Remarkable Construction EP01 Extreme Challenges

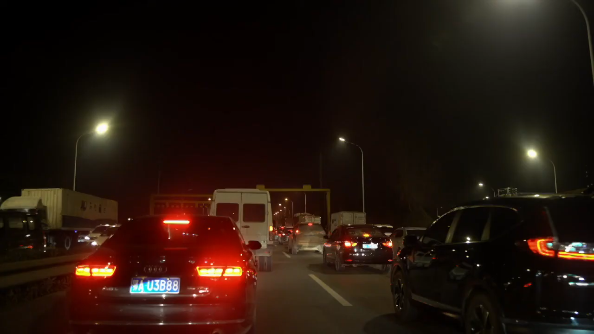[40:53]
Now there's a lot of traffic, the city is getting alive.